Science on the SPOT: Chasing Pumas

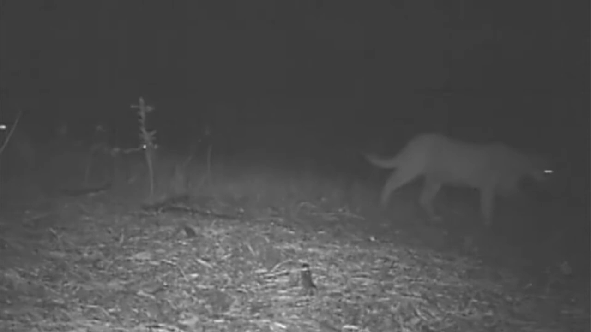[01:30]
The animals come out of the hills, and that includes mountain lions.
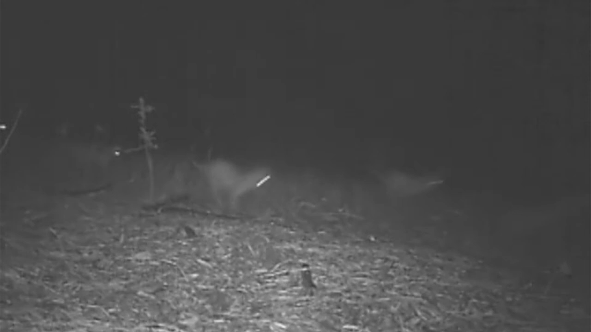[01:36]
Human housing and activities and development, they do affect mountain lions by splitting up the open space areas that were once intact.